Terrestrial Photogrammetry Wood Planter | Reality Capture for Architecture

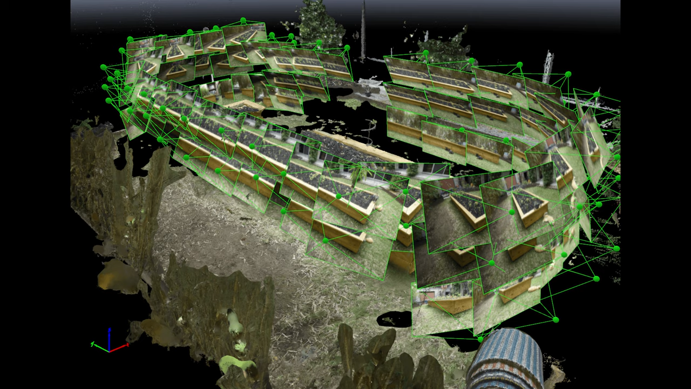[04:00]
And here you see where the gap is on the backside of the planter, clearly some black holes in there, so I'll need more images, more overlap, more loops.
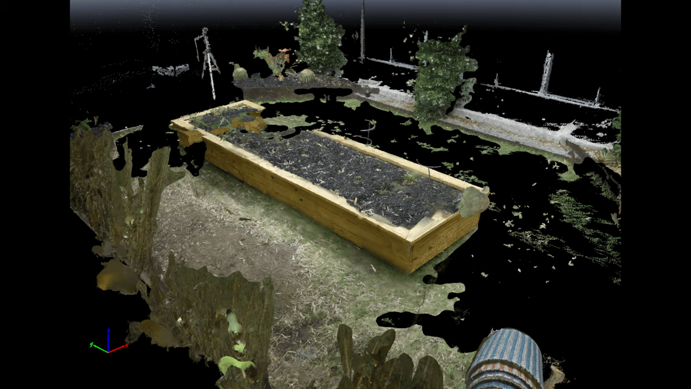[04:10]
That's it, that's documenting a small object using terrestrial photogrammetry.